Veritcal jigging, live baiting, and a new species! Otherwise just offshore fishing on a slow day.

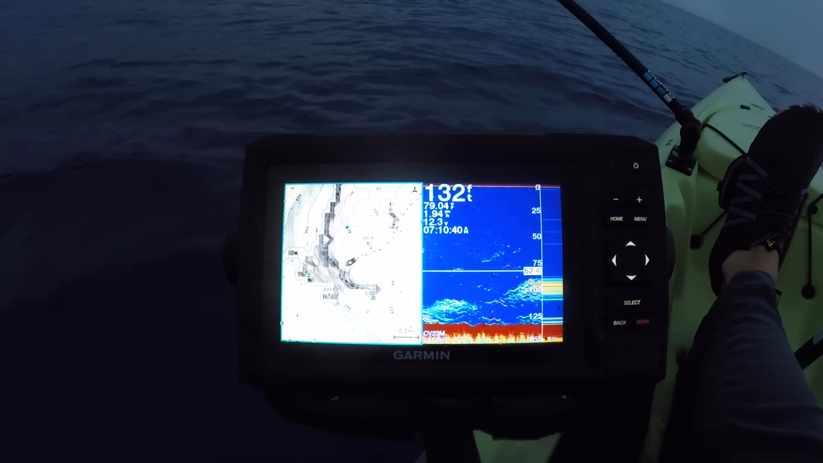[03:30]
On screen: depth 132 ft
I need to push out. I got about another half mile to go. Thought I just went over a whale, but now it's starting to look more like bait fish and stuff.
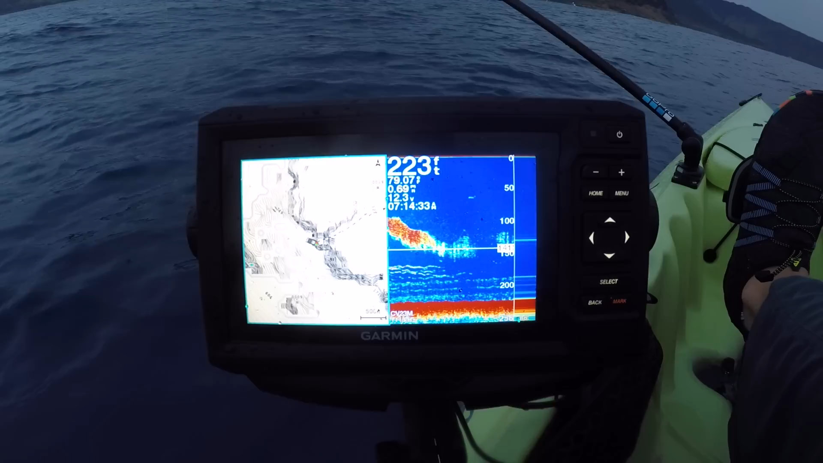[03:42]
On screen: depth 223 ft
Still pushing out. This is just in 225 on the ledge. Looks like I've got a stowaway, a little lizard, at some point jumped on the kayak.
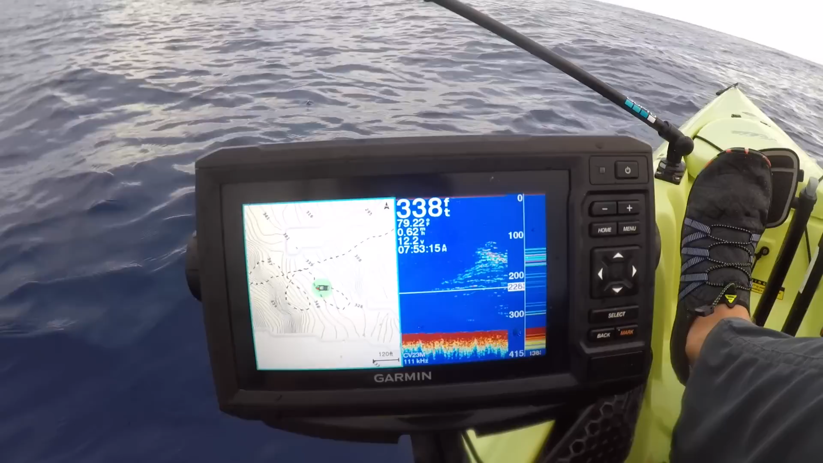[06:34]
On screen: depth 338 ft
Marking all that stuff again. It might all be kava kava bonitas, but I'll drop through and jig it. It's probably a terrible idea right now because I got two other lines out.